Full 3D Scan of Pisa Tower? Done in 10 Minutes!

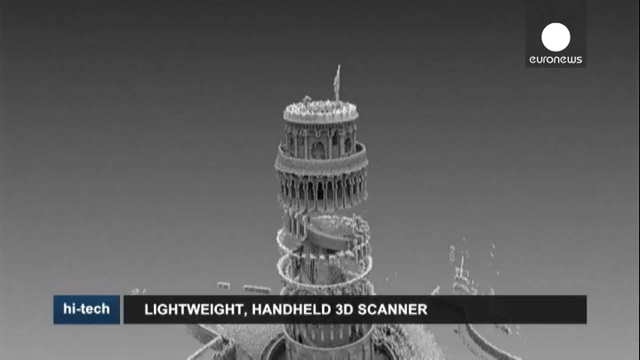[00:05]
These pictures were taken with a brand new special kind of scanner.
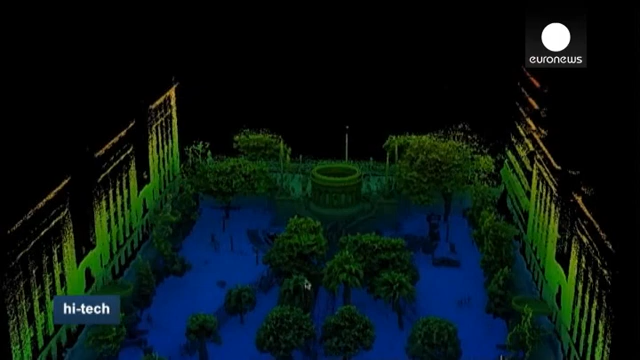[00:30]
But these pictures were generated in less than 10 minutes.
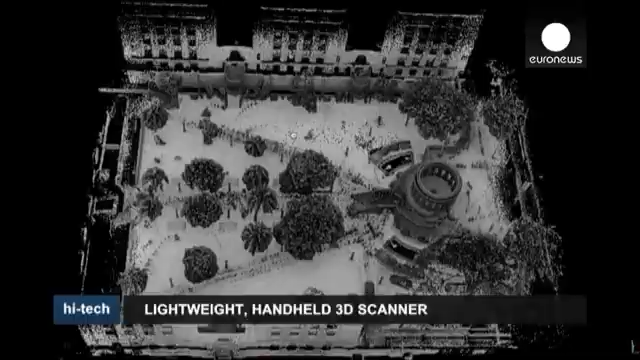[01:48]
The precision of the measurements recorded by this kind of scanner can come in handy in traffic accident investigations,
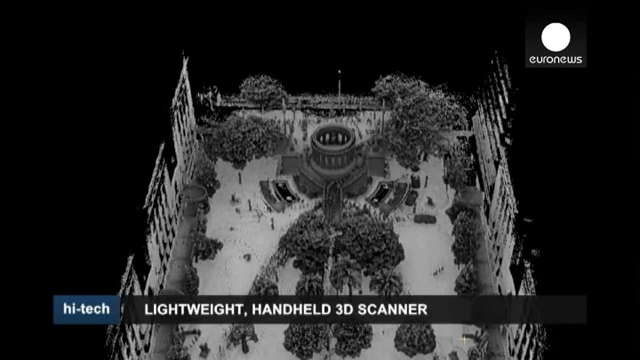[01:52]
when precise analysis can be crucial to tell who is to blame for the crash.